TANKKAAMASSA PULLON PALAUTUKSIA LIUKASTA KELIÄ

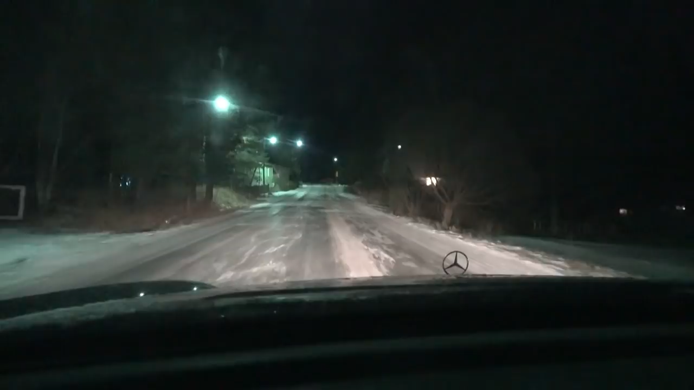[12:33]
Mut tilanne on oikeesti hei se, että... Kattokaa ne. Otetaan täältä lumen päältä vähän, jos saataisiin. Tähän on joku tuonut vähän hiekkaa. Sit jos mä saisin peruutettua tai jotenkin tähän, mä olisin oikeesti aika onnellinen. Ei valu. Koitetaan. Ei, tää lähtee valumaan.